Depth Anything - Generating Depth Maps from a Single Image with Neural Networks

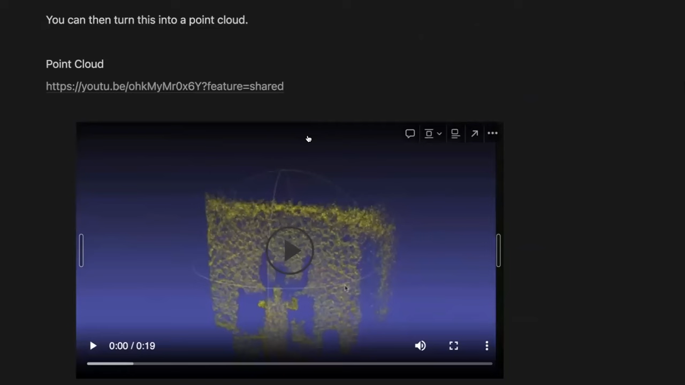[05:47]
And so what's cool about this is you can take all of those points and turn them into a 3d point cloud.
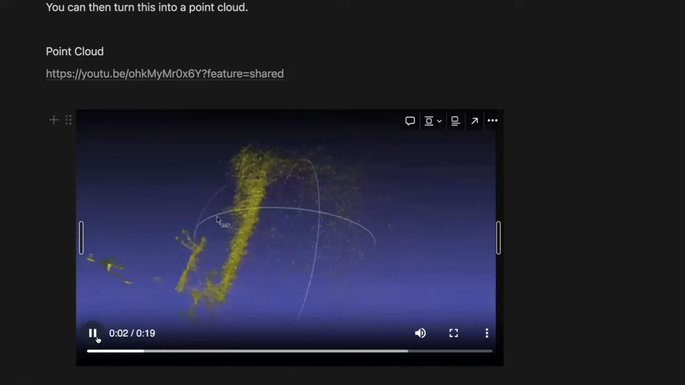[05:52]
So this is like, the 3d version of what this 2d depth map looks like.
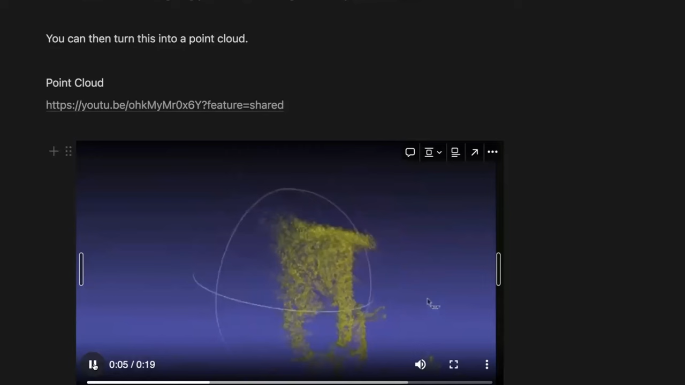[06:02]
And this is just me rendering it in a 3d program here, you can see it's like, pretty noisy, but it kind of gives you a rough estimation where everything is in the scene.